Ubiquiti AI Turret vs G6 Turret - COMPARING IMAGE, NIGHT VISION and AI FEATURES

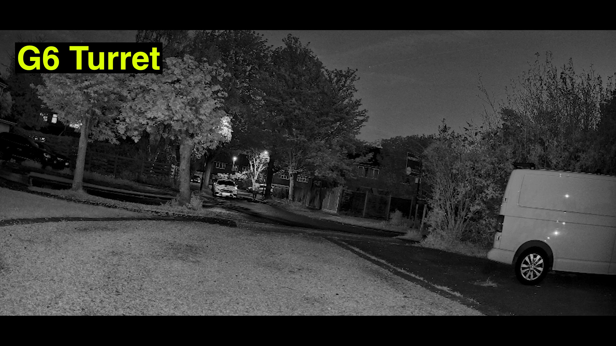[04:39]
and you can see me quite clearly that I'm a person here but it does not spot me as a person so it's completely missed me there until I get right on top of it and then it captures me and my face.
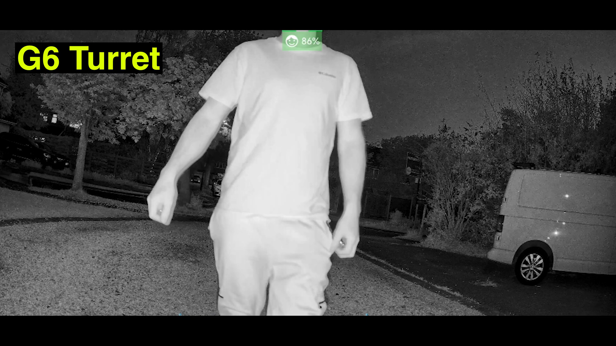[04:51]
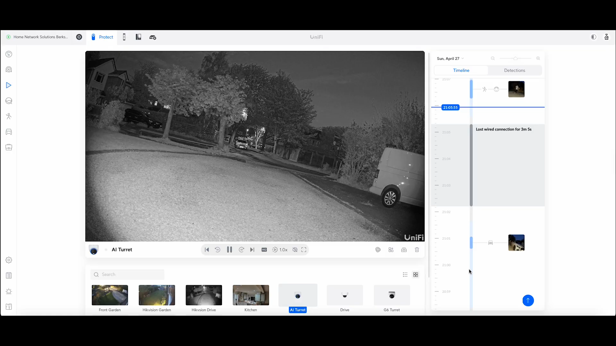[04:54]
Okay so now we're in the AI turret and I did this twice I did this once with the LED supplement light and once with just the IR just to see how much difference that makes.
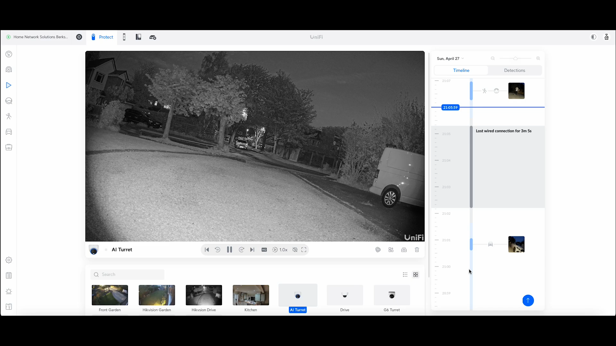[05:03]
So you can see me walking down the end of the road we just sped it up a bit
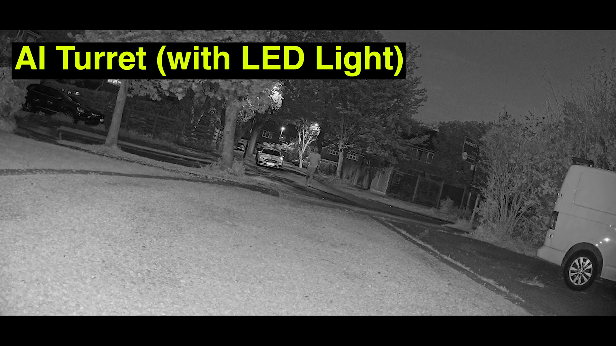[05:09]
and then it gets me here there we go and it switched on the infrared light and it
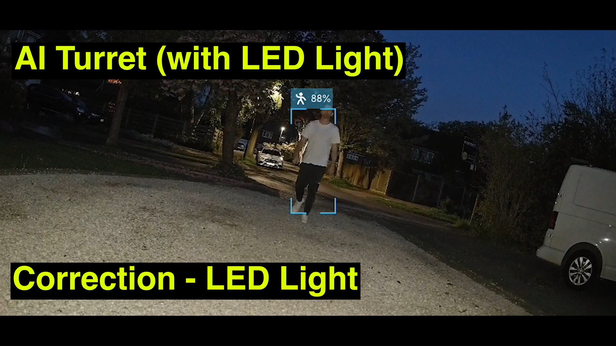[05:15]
spotted me as a person it doesn't get my face until I'm pretty close but it's about the same results as during the daytime.
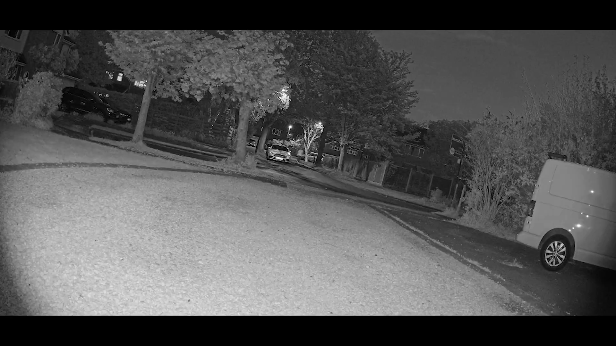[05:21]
Okay now this is infrared without the supplementary LED light and again the camera gets me at the end of the driveway but in this case it doesn't capture my face at all.